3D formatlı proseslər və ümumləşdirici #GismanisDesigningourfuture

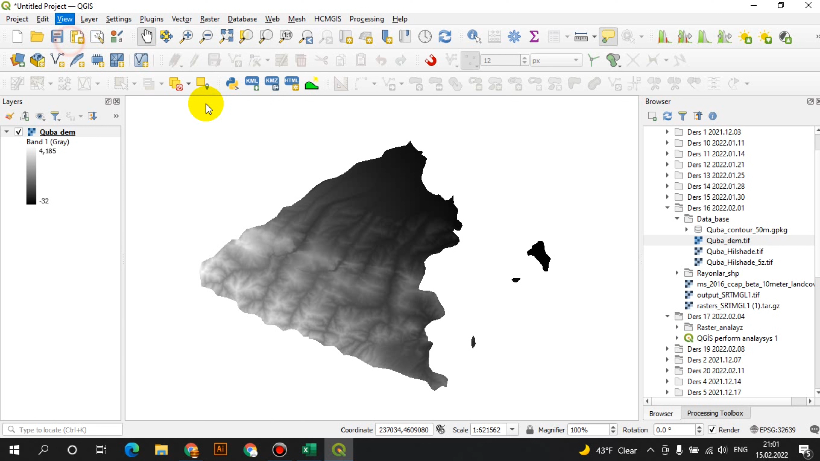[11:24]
Şimdi gelin Quba demir. İşte görünüşte bakalım. İşte görünüşte bakmak için bunu biraz biz yakınlaştıralım. Biz şimdi bura daxil oldu. Normalde ancak bu pencere açılmalı.
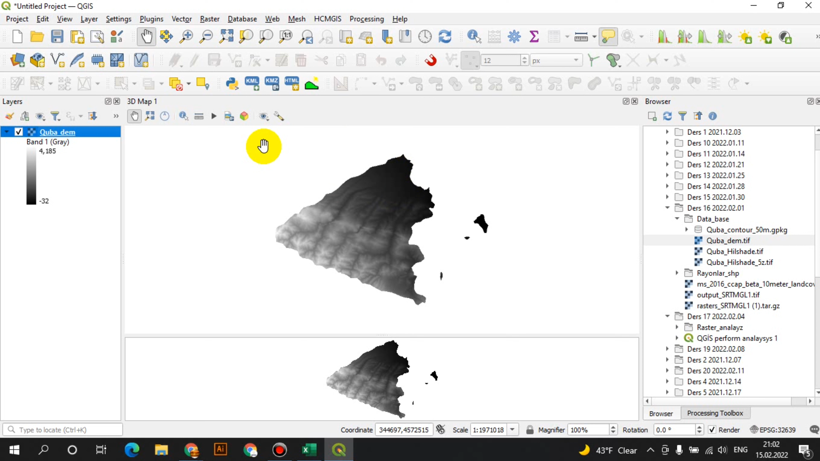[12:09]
Mausun ortası ilə sıxıb saxlayıb, hərəkət etdirdiyiniz zaman bizim üç değerimize bakabiliriz. Yanından sağdan sola. Gəlirik bura.
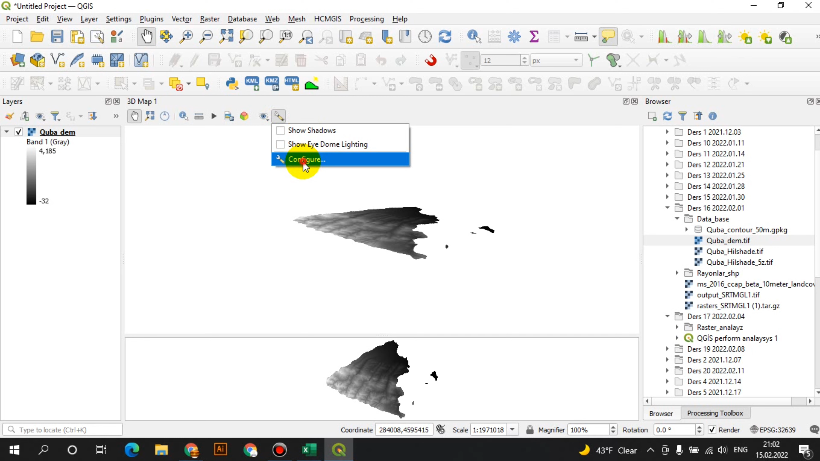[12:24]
Buradan konflikt qarşılığı. Bu şekilde açıldığı zaman buradan heç bir şey yok. Terrain'də gəlirik. Type'da Clarity Denver Asteri seçirik.
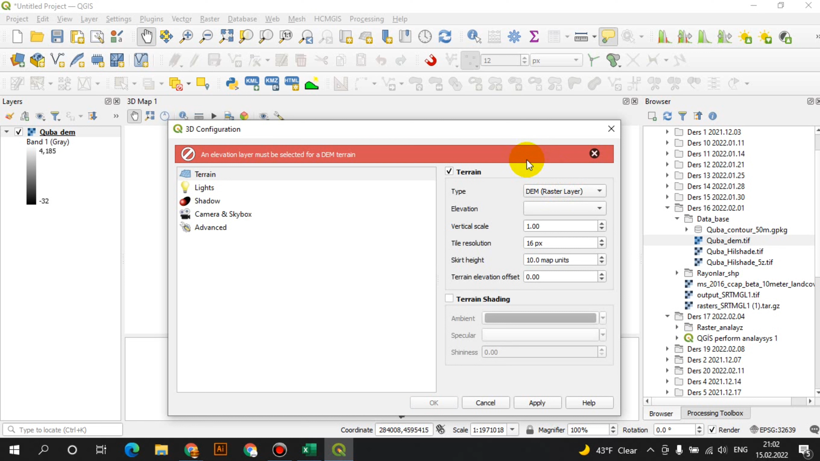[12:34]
Buradan da Elevation'da yüksəkliyi nəyə görə verir? Buradan da Quba Denver seçirik. Və yüksəkliyi artırırıq. Resolution'a 32 piksel edecek ve apply edecek.
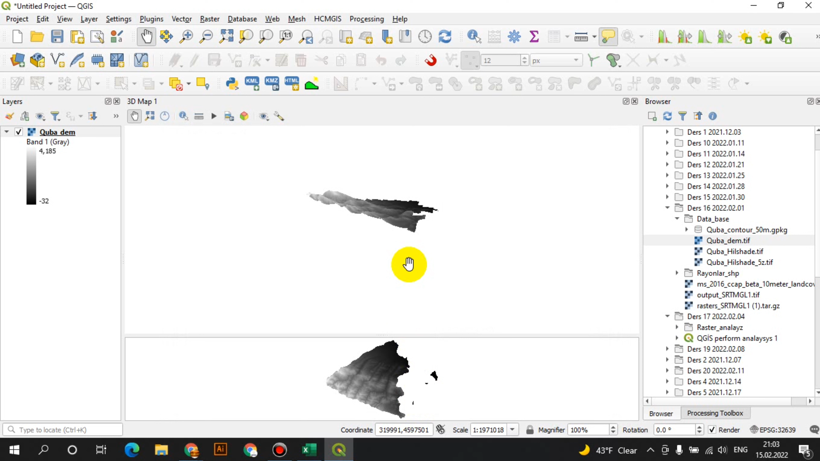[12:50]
Şimdi görürsünüz ki bakın Quba'nın reliefi. Quba'nın reliefine bakarak fazla.
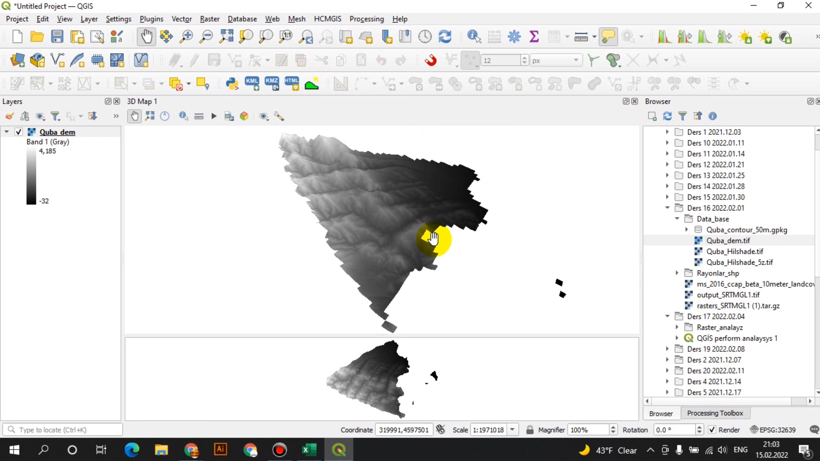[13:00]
Bunu tam aydın görmek için biz base map əlavə edə bilərik üzərinə.
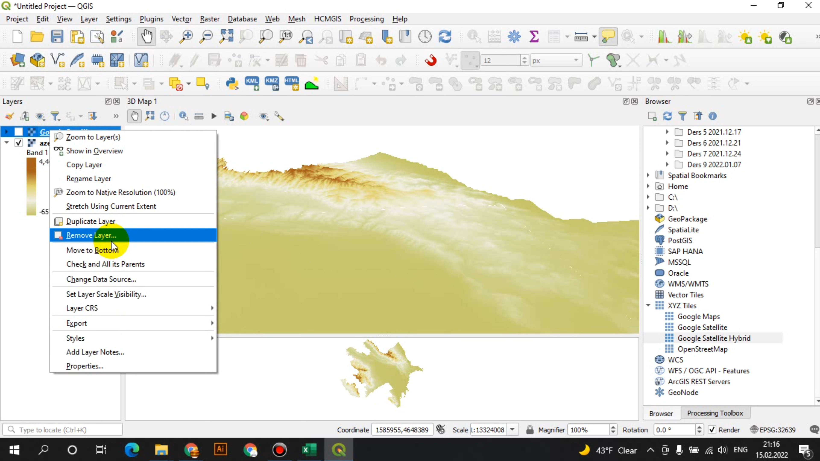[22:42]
Və yaxud da Google Satellite hibrid gətirək, hibrid gətirək, yəni olacaq.